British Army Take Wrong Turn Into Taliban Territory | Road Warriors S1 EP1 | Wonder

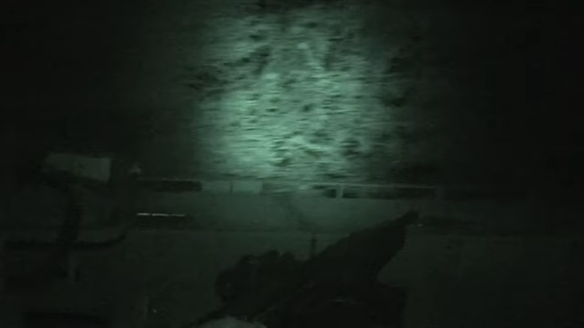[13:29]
close-up soldiers call the area they're about to enter IED alley I
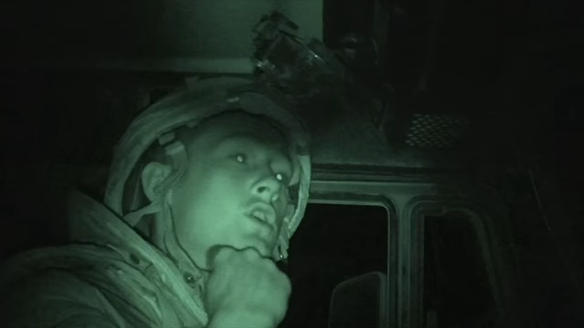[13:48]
known as IED alley and it's been loads of IEDs found there and strikes
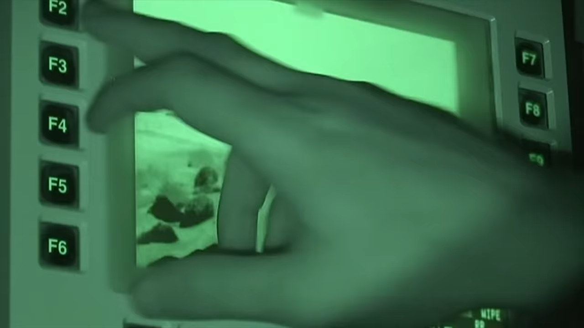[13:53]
butch's vehicle has night driving screens but
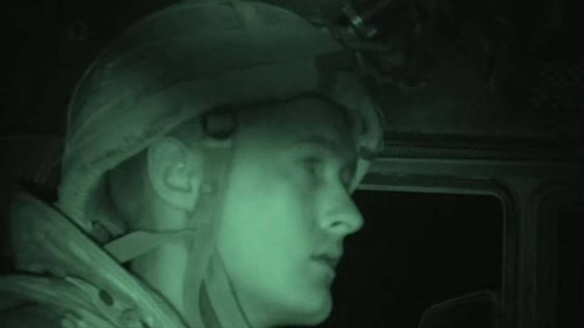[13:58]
all taff
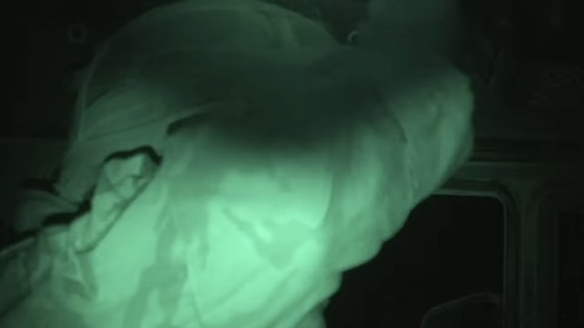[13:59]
and the other truck drivers have a night vision goggles yeah moving off now here we go again
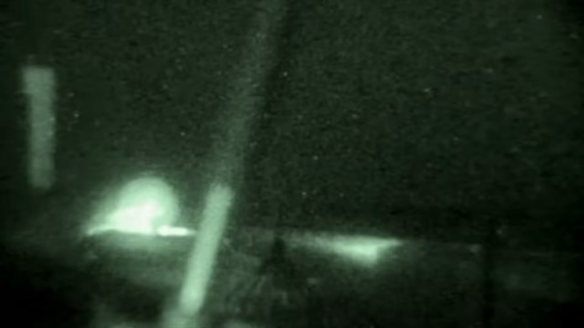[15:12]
the other side are compounds which could hide Taliban
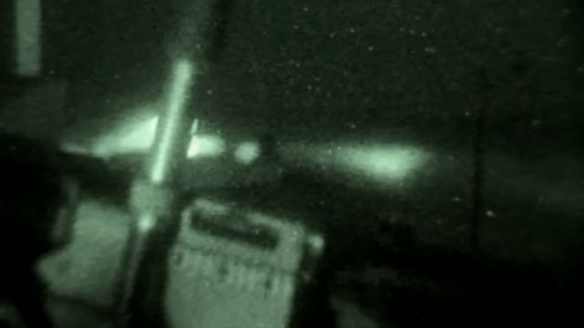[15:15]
snipers I'm going to be driving alongside the canal it's going to be tight so and that's just
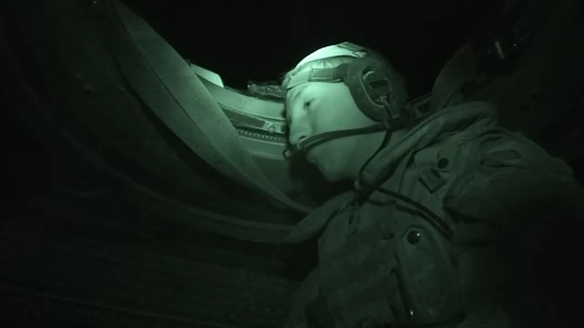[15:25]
probably going to drain me all my energy that I've got left
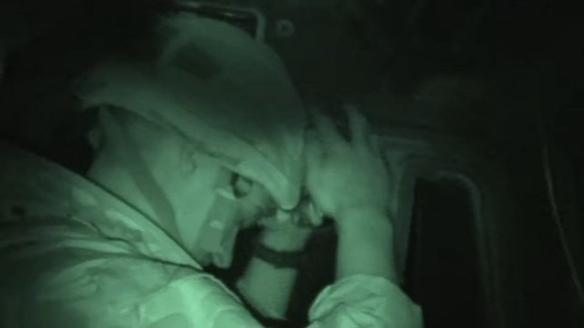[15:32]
straight can you see the canal can you not see it from there yeah is it the 30-foot-wide canal is right beside Taff's wheels
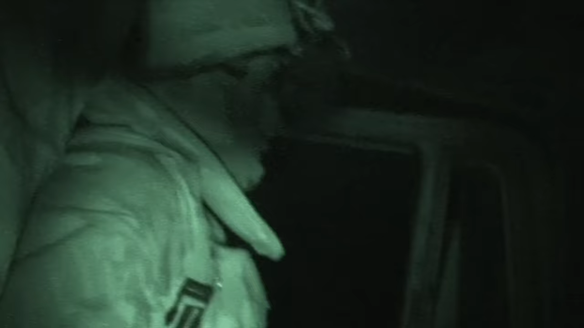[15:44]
one wrong move and they'll plunge into the water
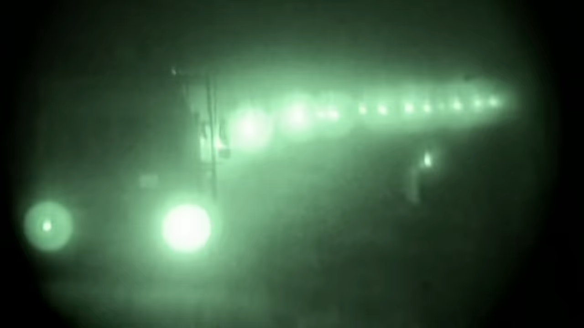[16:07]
make it easier for me then hopefully that the guy in front is going in the right tracks
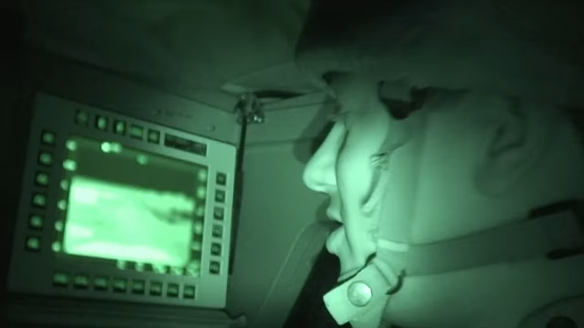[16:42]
frequent stops negotiating tight bridges and tight
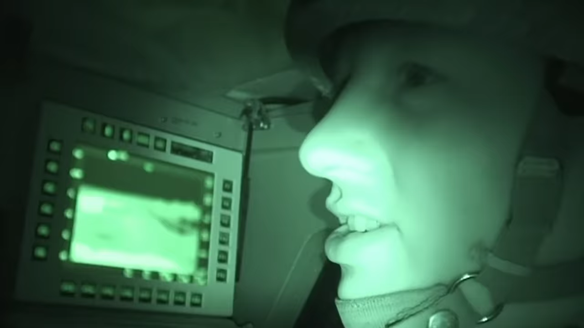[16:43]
turns as we navigate back on them on this screen here so quite tough but it's going well
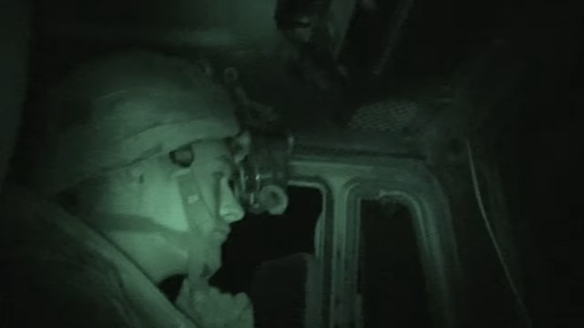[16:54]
left a
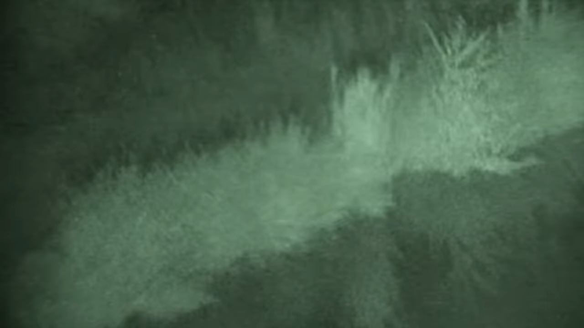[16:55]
bit yeah go left again mate
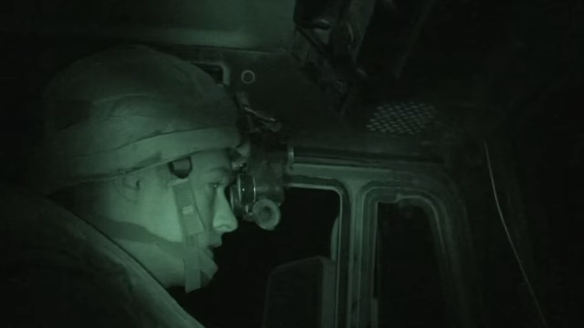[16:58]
you're determined to put me in the water yeah
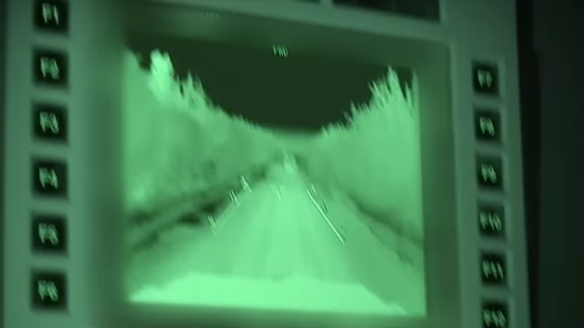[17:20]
is a pretty rough area
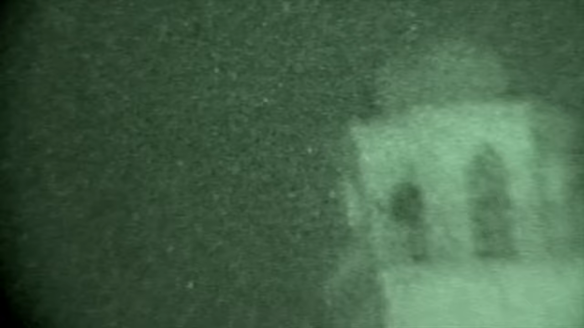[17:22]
we're coming up past the mosque we've had several instances about
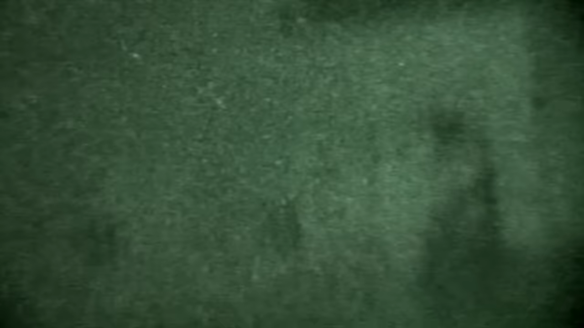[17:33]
the boys all know this area well now
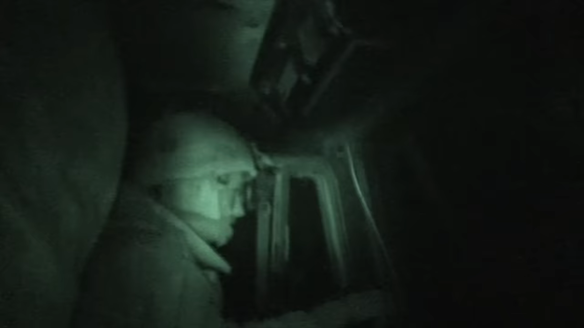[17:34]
but two miles away at the back taff follows the tracks of the vehicle in front as it crosses a bridge and
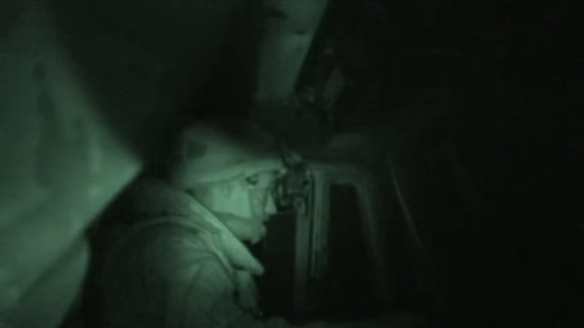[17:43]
turn turn turn turn turn and takes a tight left turn I can't see your way
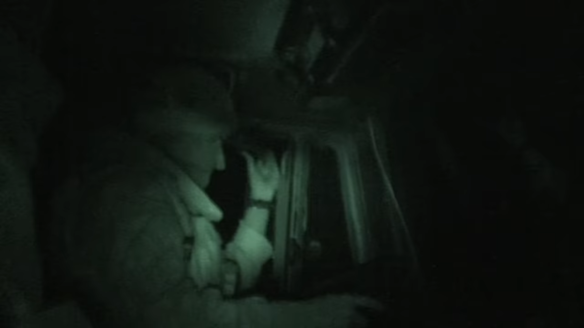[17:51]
out there way out right you're gonna have to fuck well okay go forward
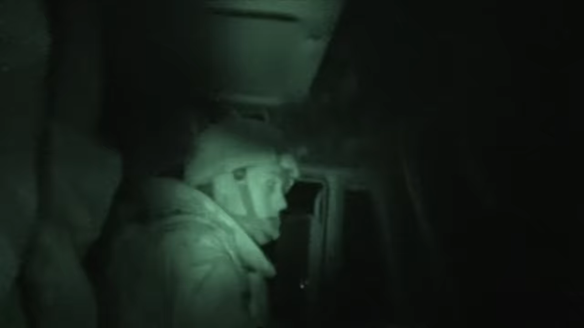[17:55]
yeah right hard right all the way onward